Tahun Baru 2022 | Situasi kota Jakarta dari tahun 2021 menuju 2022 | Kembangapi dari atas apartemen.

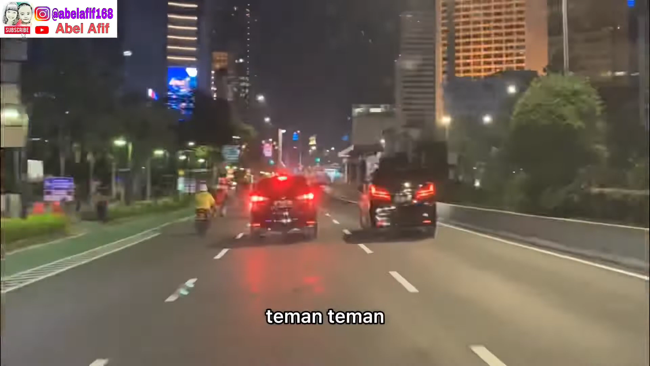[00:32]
Kita mulai dari Jalanan Sudirman. Dan kita sudah ada di Bundaran HI.